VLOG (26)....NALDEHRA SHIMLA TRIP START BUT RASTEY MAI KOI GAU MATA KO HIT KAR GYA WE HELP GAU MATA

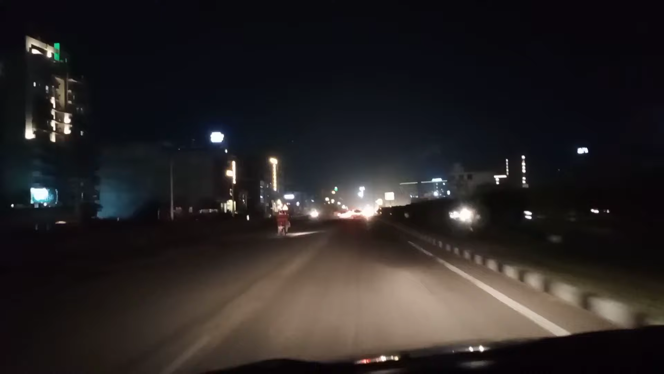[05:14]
हम बाला सिटी में हम एंटर कर चुके हैं, अगर आप देखोगे काफ़ी रात हो चुकी है और अभी हम हैं पंचकुला में, और जो नाइट लाइफ है यार यहाँ की वो वन ऑफ द बेस्ट है इंडिया में। बहुत ही सुकून है, कोई बहुत ज़्यादा भीड़ भाड़ है नहीं। अब चल रहे हैं थोड़ा सा,